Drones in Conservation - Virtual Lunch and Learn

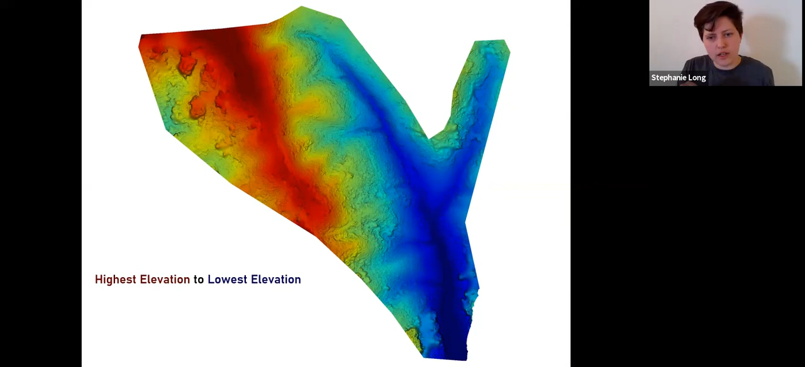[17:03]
can get with the same photos and data that you collected so this is an elevation map that's showing the lowest elevation is the dark blue and the highest elevation is the dark red and another map you can get is a vegetation map so i'm using a different example here but i'll explain why a vegetation map is essentially